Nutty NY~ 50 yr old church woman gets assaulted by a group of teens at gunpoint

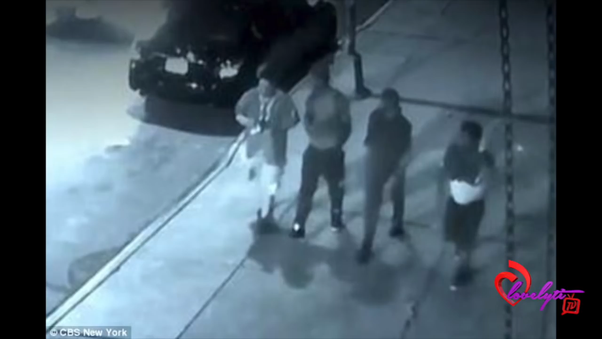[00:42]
on her and they walked up to her they did not know her she's a mother too and they basically told her to put down her bags if not they would shoot her
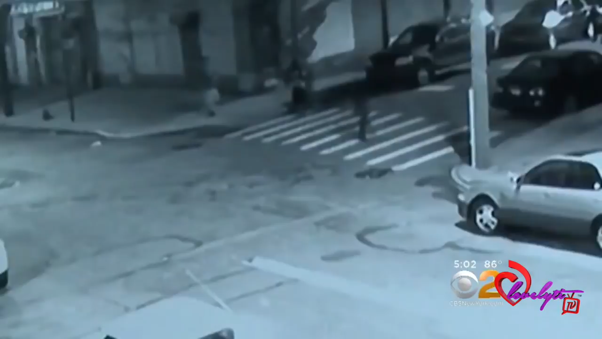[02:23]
then one takes off running toward her with the other three close behind
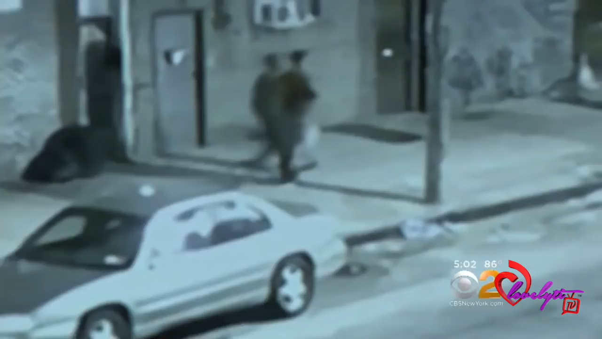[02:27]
police say the men stole the woman's cell phone and debit card and then took turns sexually
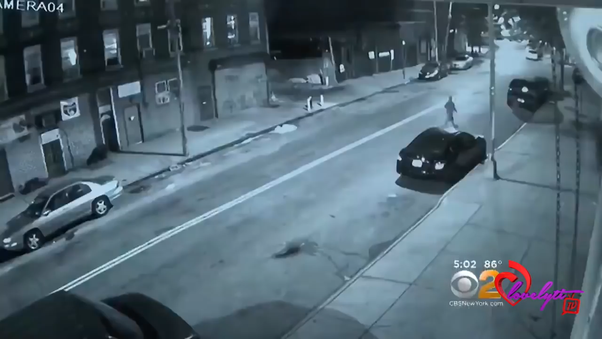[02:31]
assaulting her at gunpoint she was crying